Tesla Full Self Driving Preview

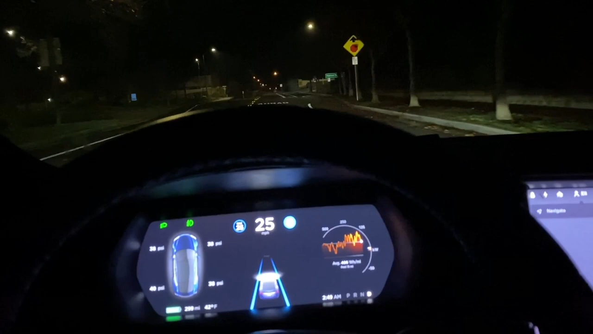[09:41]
Here's what happens if you try and run a stop sign while on autopilot. Okay, so I spent about the last 15 minutes.